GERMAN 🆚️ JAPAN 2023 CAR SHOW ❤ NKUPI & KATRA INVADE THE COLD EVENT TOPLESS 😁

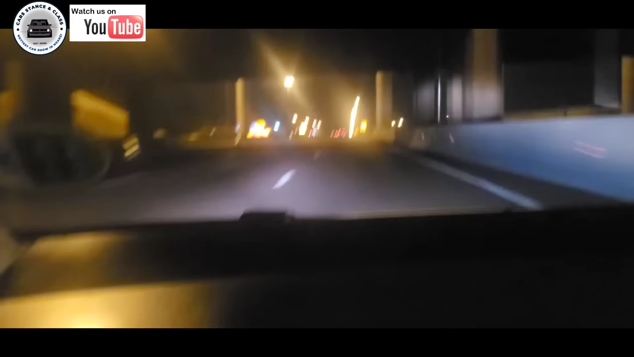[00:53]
M1. We just passed main lane. So we are going straight to we are on our way to Jervis Job. Yeah, Jarvis Job. Guys, I told him that I'm busy putting coils. I'm preparing for German. Oh.